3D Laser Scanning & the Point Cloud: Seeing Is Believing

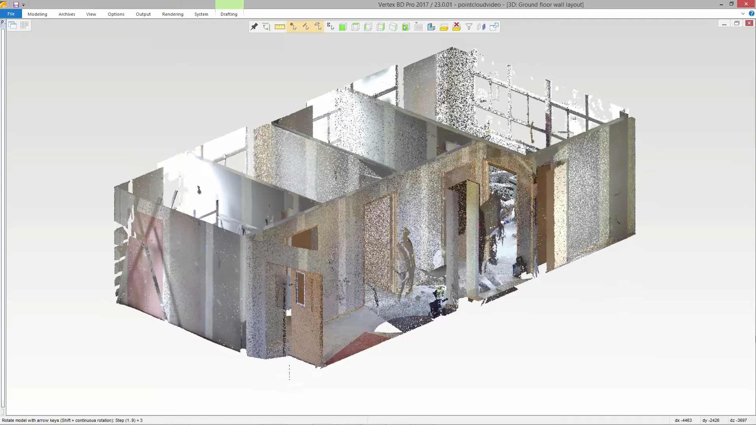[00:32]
HVAC systems, and other components at the site. In this video, we will show how a point cloud can be used in
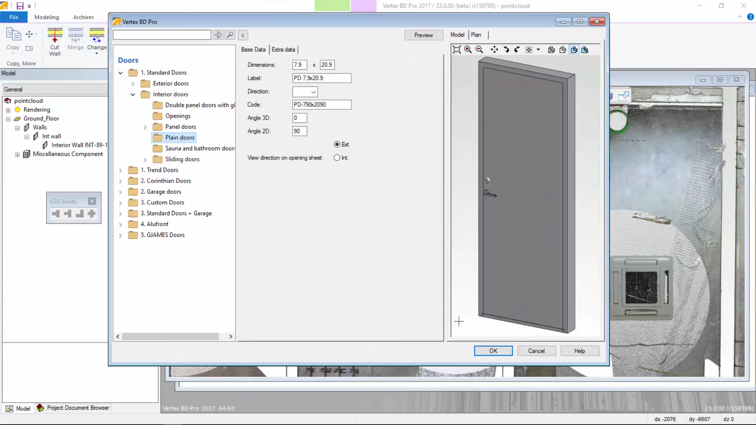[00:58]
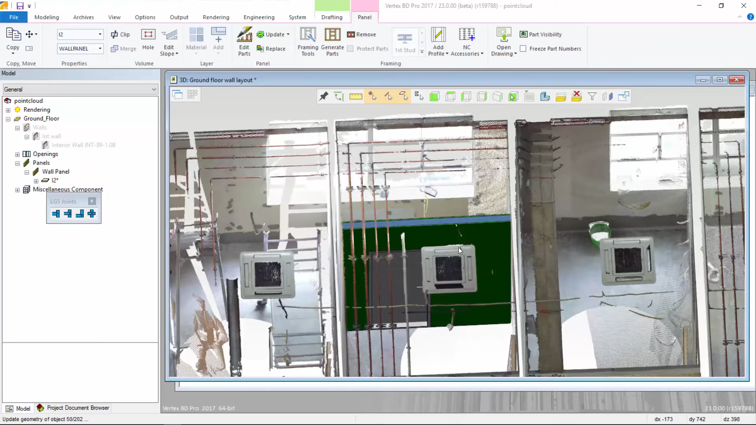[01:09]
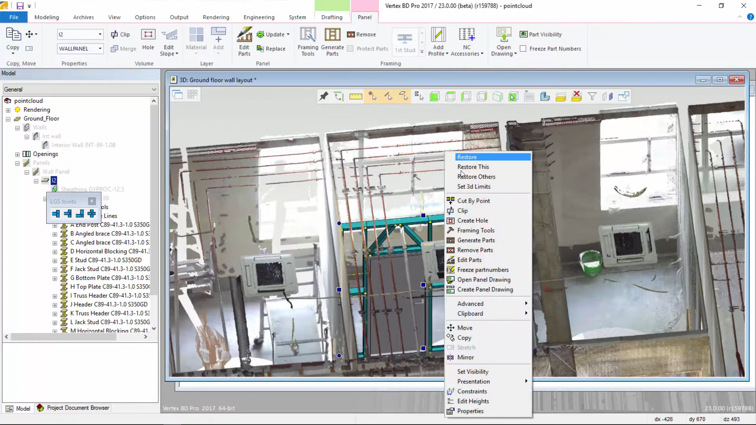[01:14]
We can then generate panel fabrication drawings and material reports.